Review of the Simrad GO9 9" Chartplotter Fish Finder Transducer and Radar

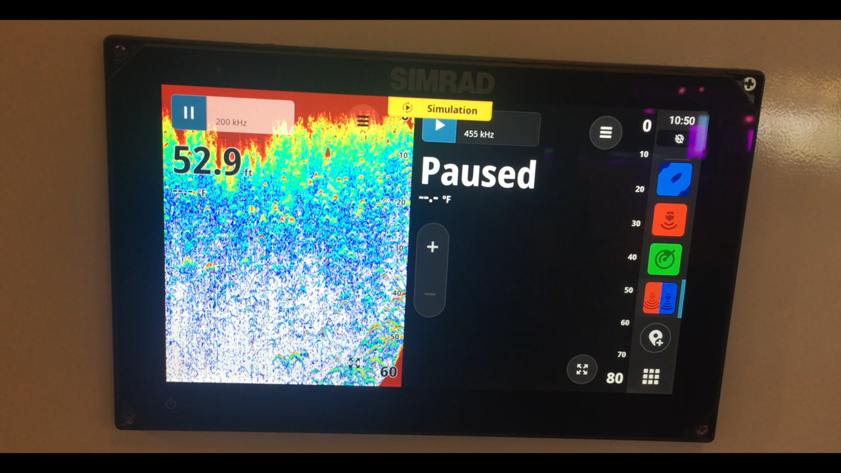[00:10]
simrad go 9 9 inch chart plotter and fish finder with transducer and has a radio option it's nmea network compatible it takes cmap cards
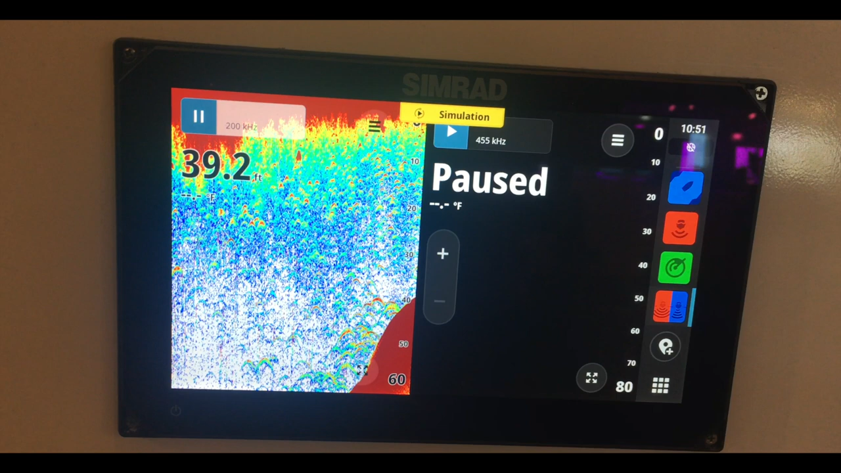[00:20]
On screen: depth 39.2 ft
for maps got active imaging with three-in-one transducer
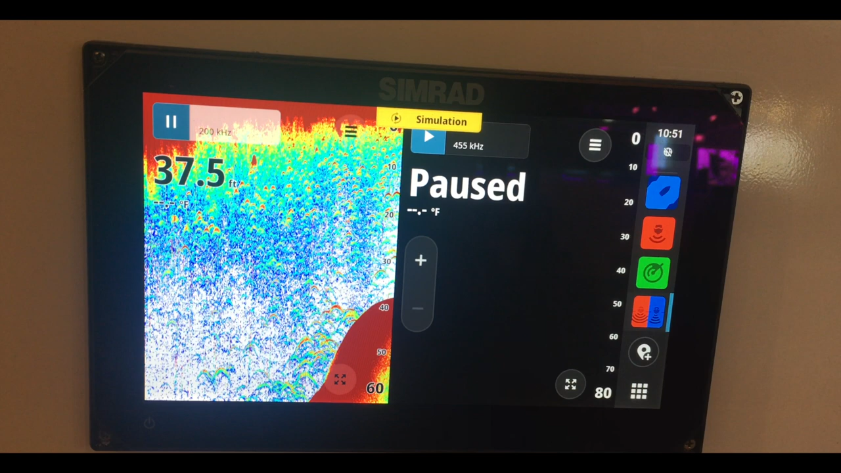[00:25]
On screen: depth 37.5 ft
and like i said it's radar ready just plug it in and you see your radar right on this multi-function monitor so if you're into booting like i am i suggest you buy it now